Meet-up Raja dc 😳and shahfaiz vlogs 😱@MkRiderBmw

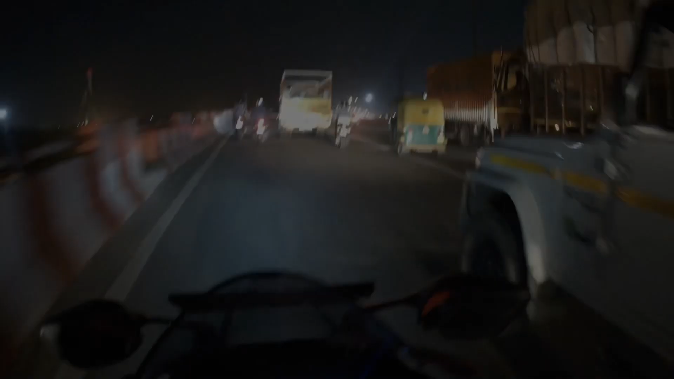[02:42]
है इस अधान रात के बचले साधे गया रहा है वह आप ट्राफिक देख सकते कि अधिना क्राफिक रोड गए तो रिशाने भाई गलत राश्ते बचले एक साध जाना तो जाना
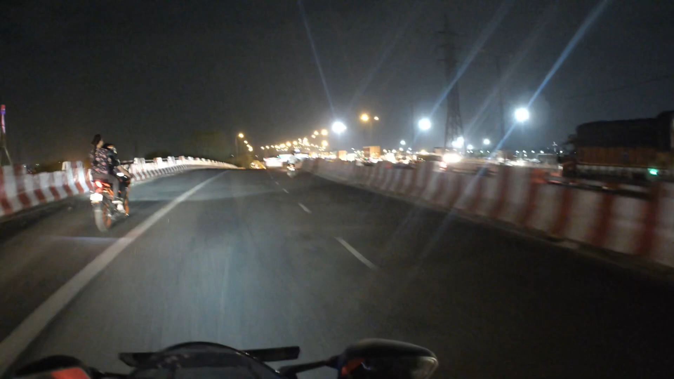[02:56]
था नथा और चले वह उद्धर रहे तो एस आइसा आगा बंदन आने से चलते में रहता यारो